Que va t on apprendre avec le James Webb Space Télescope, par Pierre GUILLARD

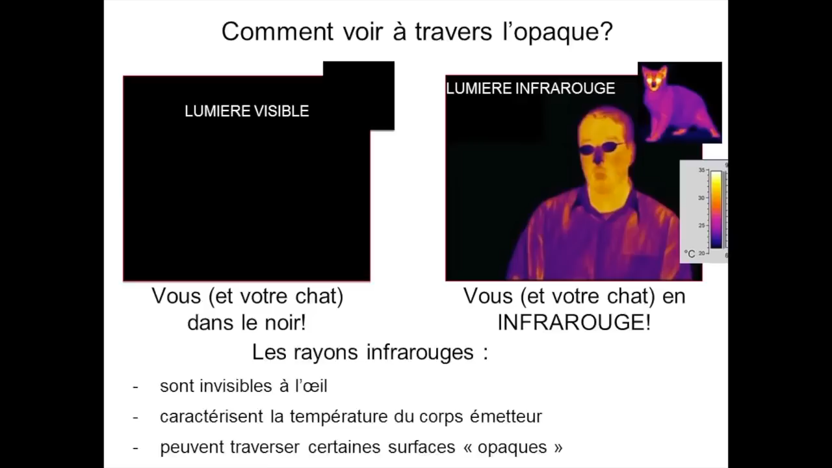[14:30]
Donc, la lumière infrarouge sont invisibles à l'œil, donc essentiellement invisibles pour HST, pour Hubble, caractérisent la température du corps émetteur et permettent de voir à travers certaines surfaces opaques. D'accord ? Alors, je vais vous l'illustrer maintenant en astrophysique.